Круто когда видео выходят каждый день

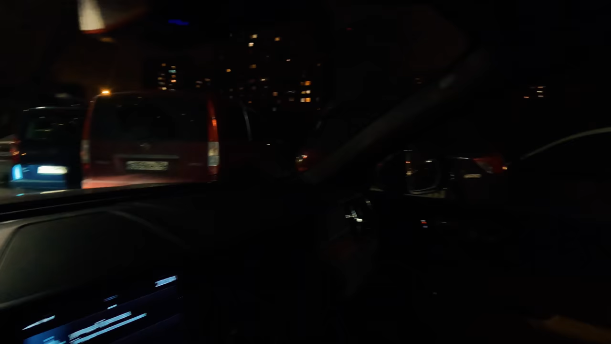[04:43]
ничего я внутри остаюсь поэтому если что отъеду ну тут просто нету свободных мест там дальше уже светофор
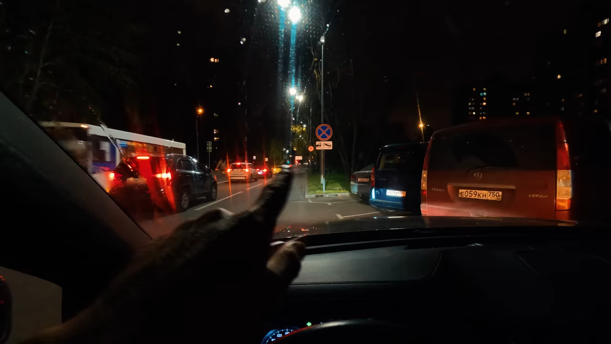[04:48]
идет с левой стороны тоже нету как бы парковочных мест хотя вот здесь раньше